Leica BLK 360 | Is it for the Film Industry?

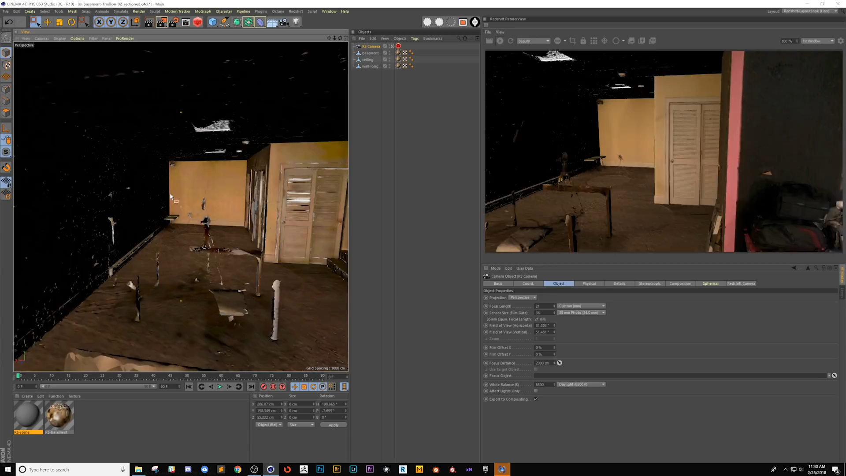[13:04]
And right now we're just looking at a meshed model. This is about a million polygons.